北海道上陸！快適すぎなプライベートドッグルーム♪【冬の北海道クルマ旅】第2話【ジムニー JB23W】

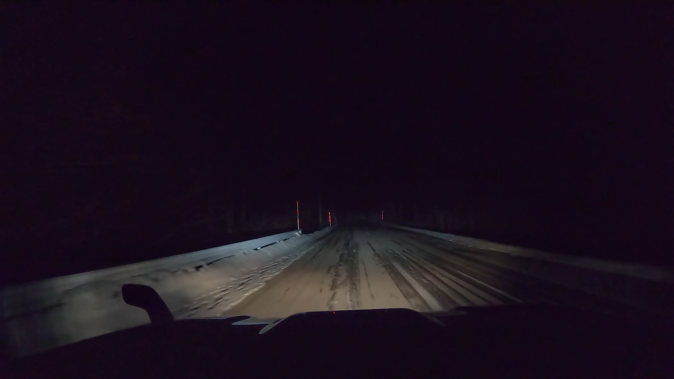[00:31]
はようございます。旅2日目、今日は北海道上陸ということで、津軽海峡フェリー、
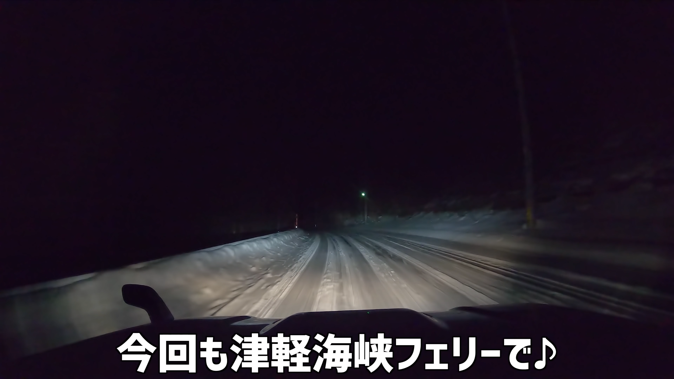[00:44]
のターミナルに向かおうと思います。まだ朝の6時前ですね。気温がマイナス5度ぐらい。この辺はね、もう路面が完全凍結しております。見えたぜ、